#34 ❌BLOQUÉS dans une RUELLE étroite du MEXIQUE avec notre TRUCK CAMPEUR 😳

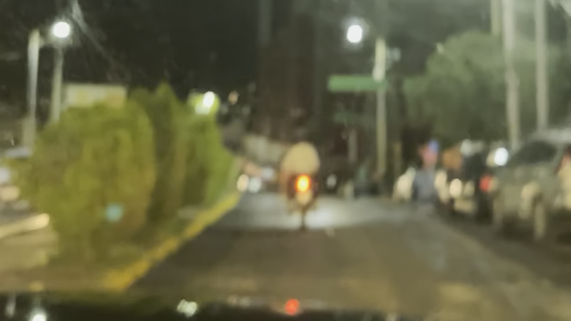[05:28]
On parle de sécurité, avec des petits feux à gauche à droite, on est trop lentement.
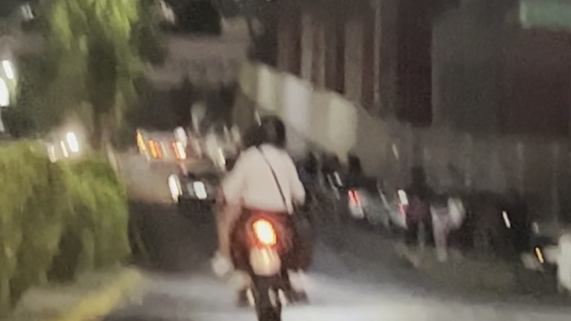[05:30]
On est trop lentement. Ah la petite fille, comment elle est. La petite fille !